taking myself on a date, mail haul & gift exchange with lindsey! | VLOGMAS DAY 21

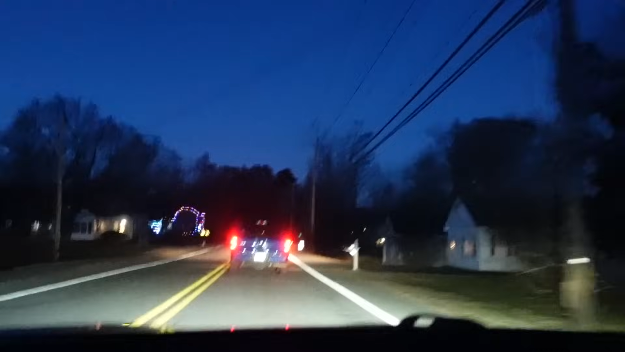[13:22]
it's some tradition where, like, they used to do that because it would help travelers find their way back home, isn't that cute, more lights, you can see it far away, over there, but there's a Christmas tree, and the fire station is all lit up, very cute,